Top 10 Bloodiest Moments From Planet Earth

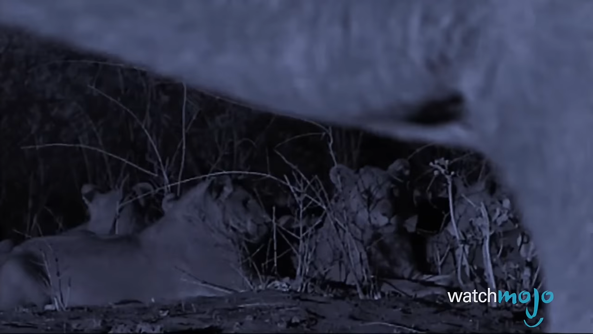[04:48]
Because really, it would be pretty traumatizing to see Simba's entire family chasing a terrified elephant through the bush at night.
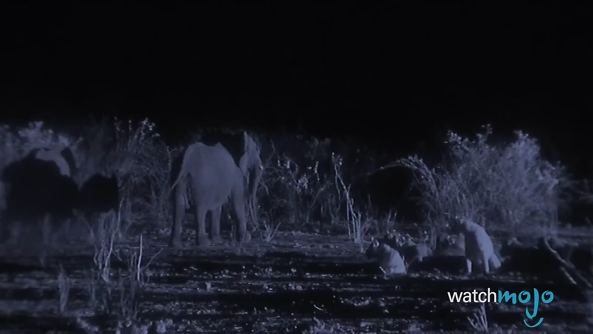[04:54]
In the darkness, the tables turn. The fact that this particular scene was filmed in darkness using night vision just adds that perfect Blair Witch vibe.
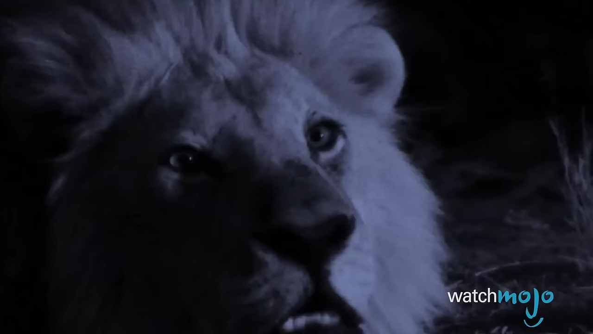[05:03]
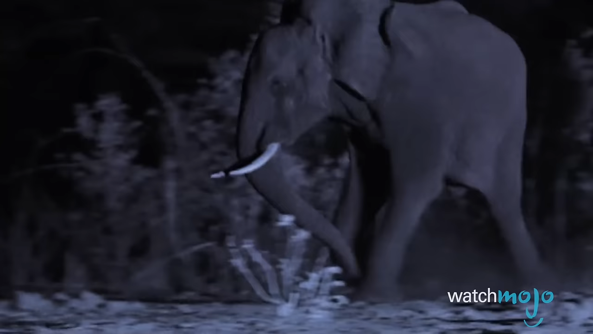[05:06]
Taking the entire scene from run-of-the-mill wildlife program type of grizzly to downright nightmarish.
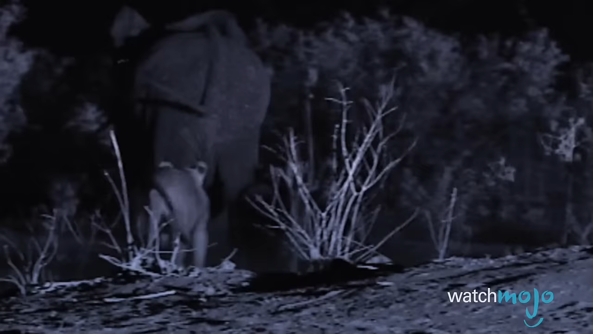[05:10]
There are 30 of them, and they're specialist elephant hunters.
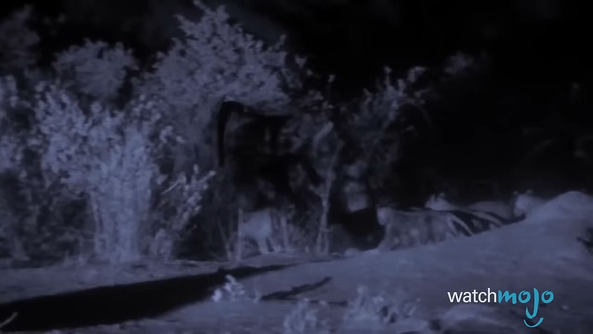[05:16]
The blackened eyes of these lions as they chow down on their prey in a lightning storm,
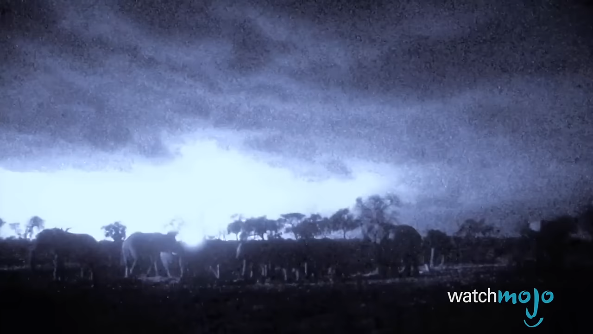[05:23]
no less,
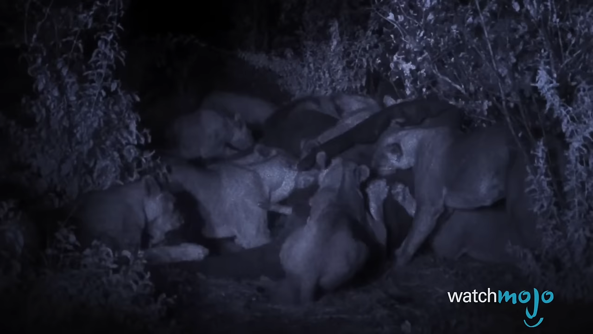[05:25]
makes for some seriously ghoulish imagery and makes the gore all the more hard to swallow.
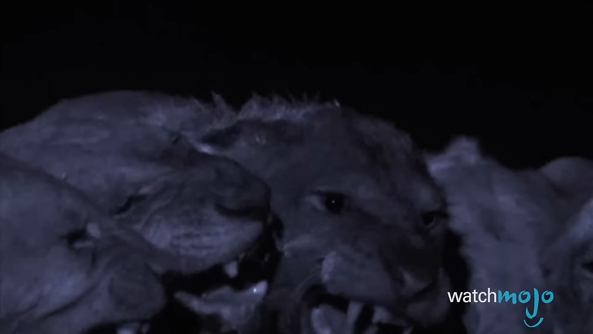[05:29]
Well, not for them, obviously.